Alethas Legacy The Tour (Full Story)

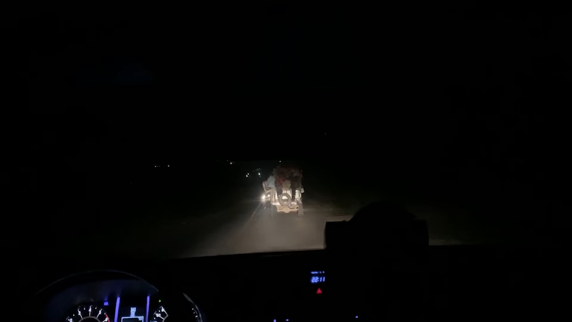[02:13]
This is how you know you're in Africa, when you're driving at night. Car has got absolutely no tail light at all.